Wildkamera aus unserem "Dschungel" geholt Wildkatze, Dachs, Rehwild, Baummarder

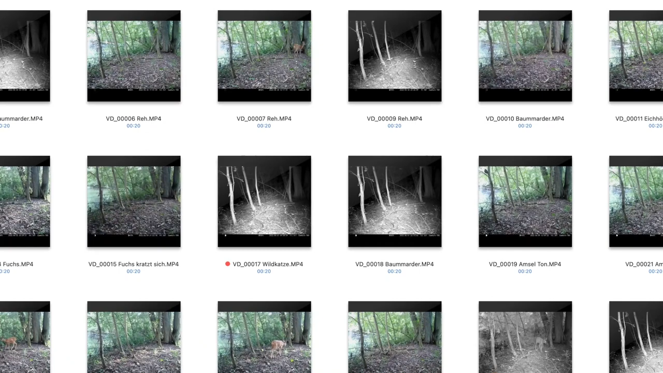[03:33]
aufnahmen ausgesucht ich hatte die kamera versuchsweise auf foto und video gestellt also ein foto gefolgt von einer videoaufnahme das war der erste fehler den ich gemacht habe denn die delay zeiten der kamera ist so lang dass ich mir mit dem ersten aufgenommenen foto das video in der bewegung beschneidet das heißt bis die kamera
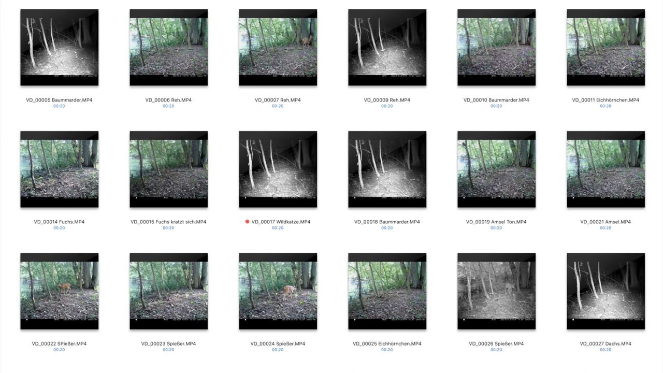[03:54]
wieder auslöst vergeht einfach zu viel zeit und das objekt bewegt sich in dieser zeit zu weit weg der zweite fehler war die kamera auf die vermeintlich bessere
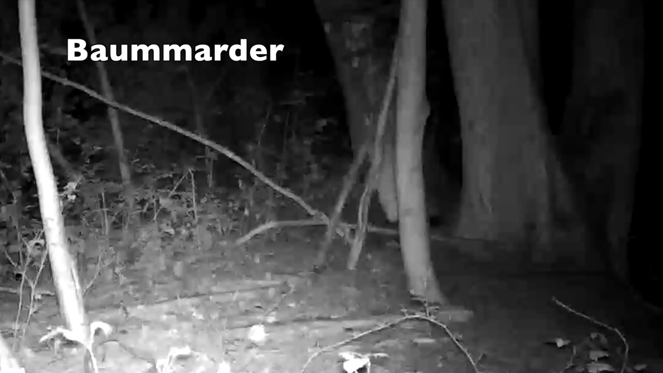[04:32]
und gleich in der ersten nach besuch nämlich das re von dem ich die fußspuren gesehen habe und ein baummarder da war ich ganz gespannt und
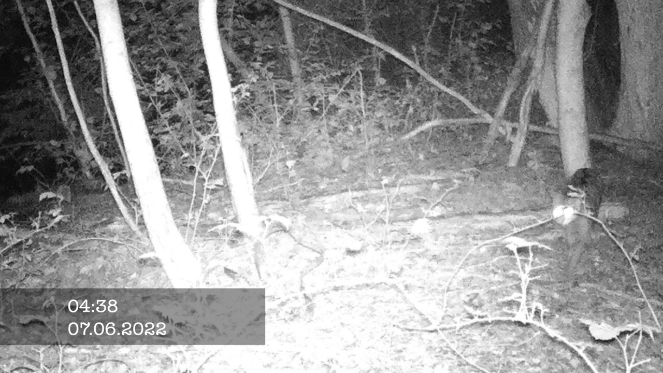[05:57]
hier ein foto und auch hier wieder die delay zeiten versauen mir eigentlich alles
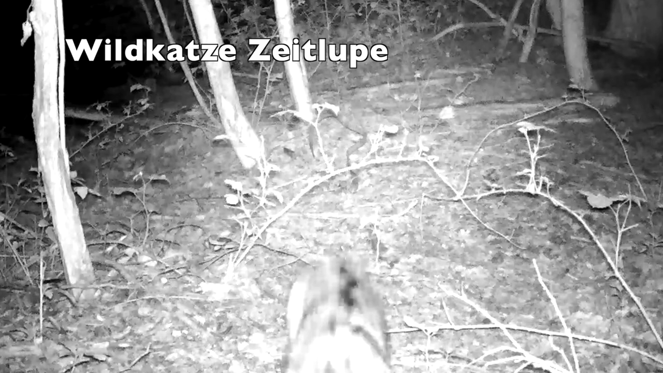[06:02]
hier sieht man die wildkatze nur noch im vorbeimarschieren aber deutlich zu erkennen der strich der kurz bis zum schwanz geht ein sagenhafter fund hier in
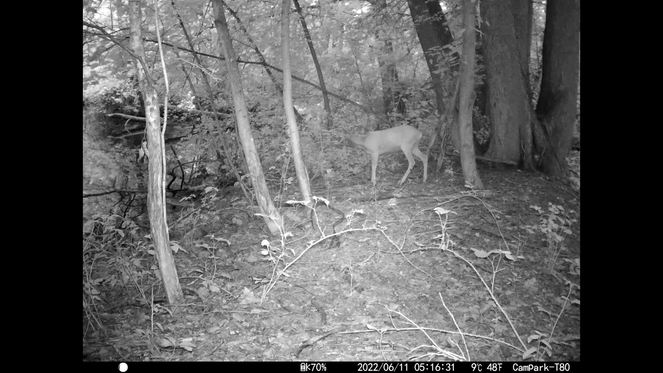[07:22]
so im video haben wir den elfen sechsten 5 uhr 16 und bis zum rausholen der kamera am 9 10 6 ist anscheinend nicht mehr viel passiert aber dann war da noch der dax und das der erste dax den ich überhaupt in unserem
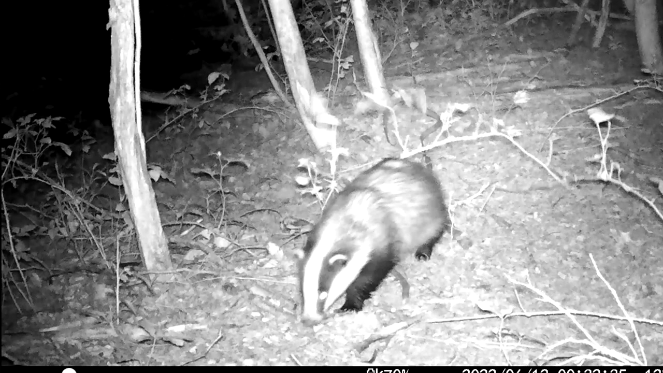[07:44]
gelände entdeckt habe ich freue mich sehr über diese aufnahme